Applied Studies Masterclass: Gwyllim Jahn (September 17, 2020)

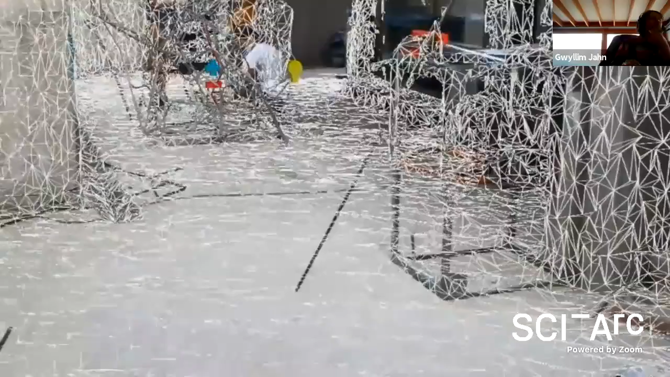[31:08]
um and what you're looking at here is a 3d scan
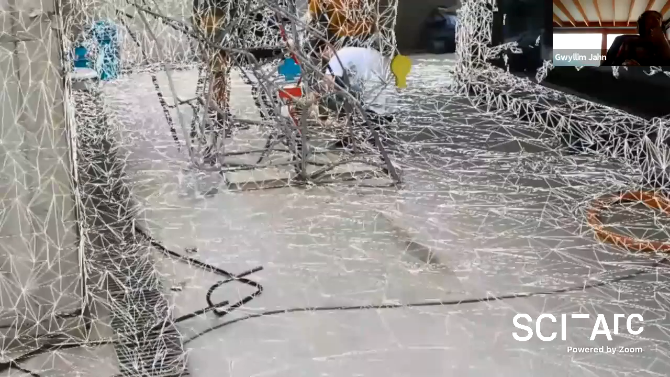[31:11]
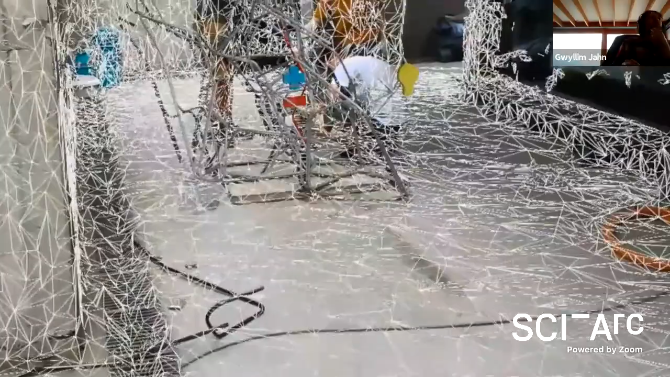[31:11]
created
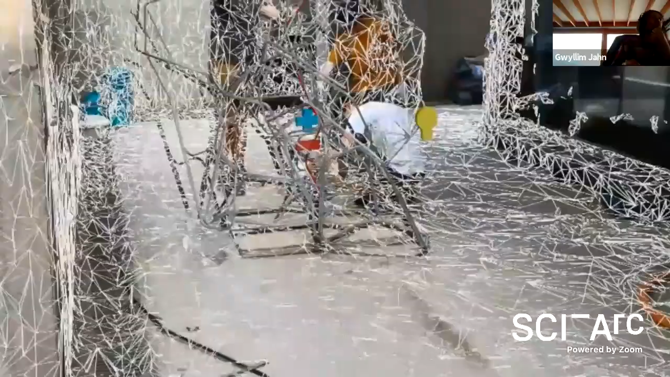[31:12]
by walking around that site with the
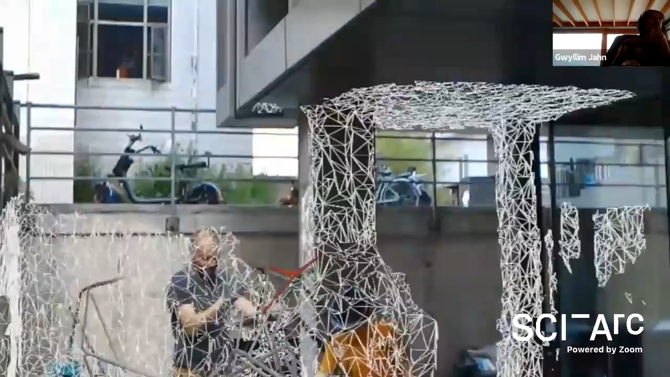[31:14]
hololens and this was exceptionally useful because we were
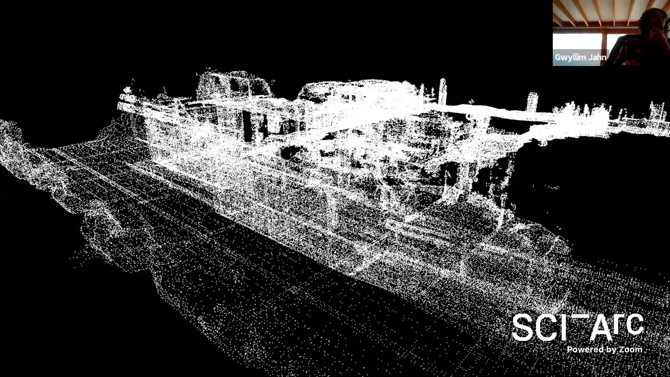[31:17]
able to build a point cloud model just by walking around the site that let us work out say
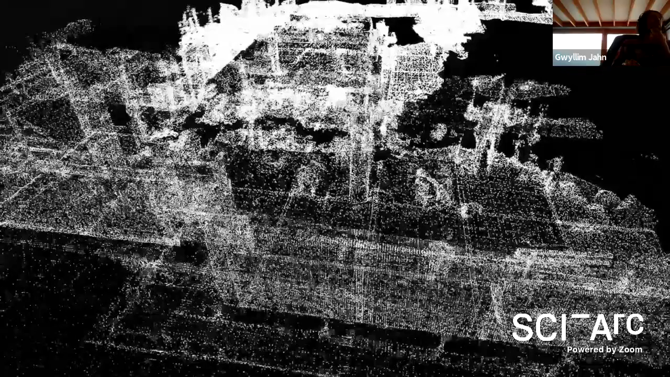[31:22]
where columns would be
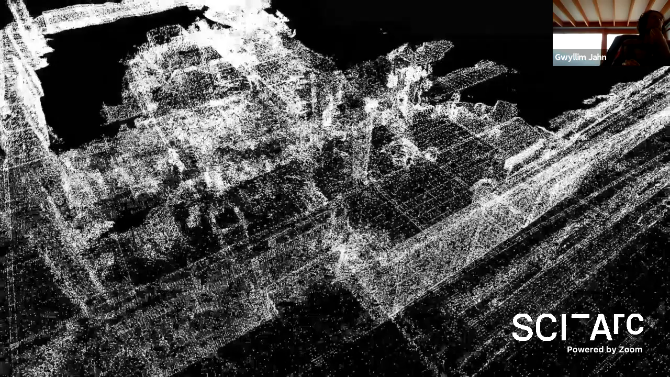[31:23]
how big parts could be whether we could move the structure from
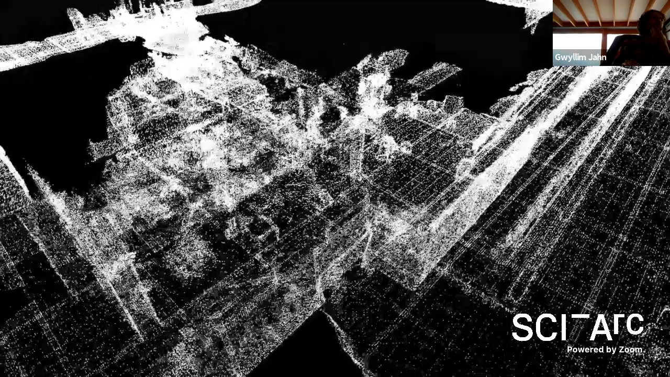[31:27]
where we were building it to where we would be exhibiting it and you get all of this for free with the headset it's always scanning its environment that scan is always being streamed into grasshopper and so you always have some representation of the physical
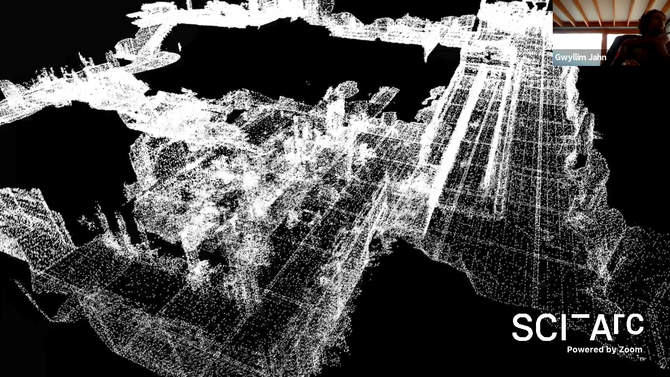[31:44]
space that you're in within your digital model it's a really low-res scan but it's super useful for doing things like site planning the structure we designed